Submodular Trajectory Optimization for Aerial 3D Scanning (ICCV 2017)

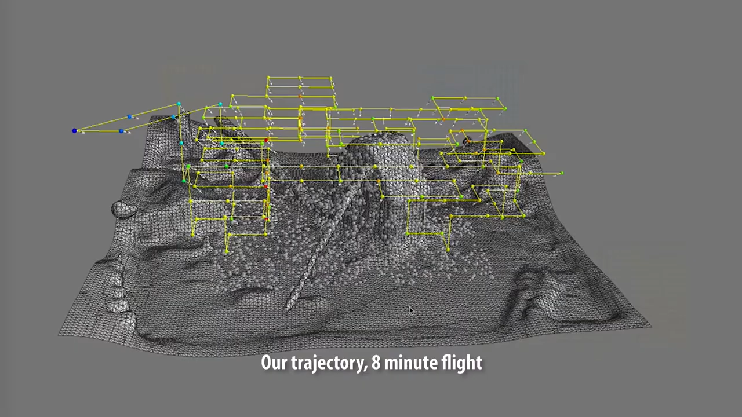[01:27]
Next, we generate a camera trajectory that covers the approximate scene geometry as thoroughly as possible,
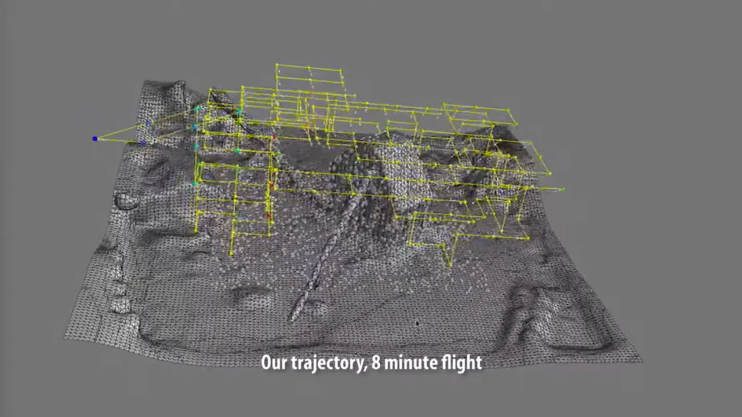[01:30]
subject to a user-defined limit on flight time.
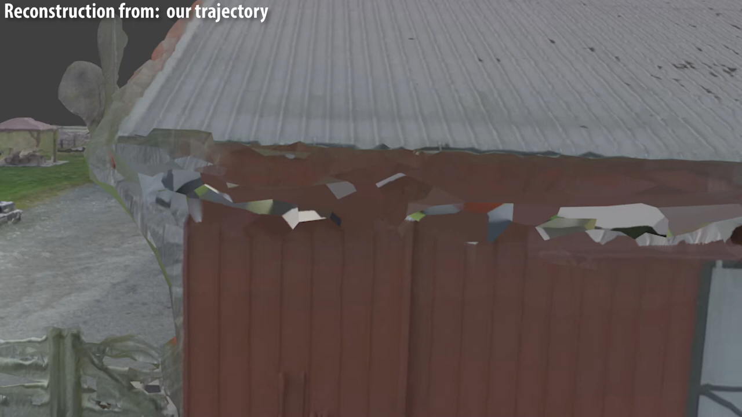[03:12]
Next, we reconstruct this office scene.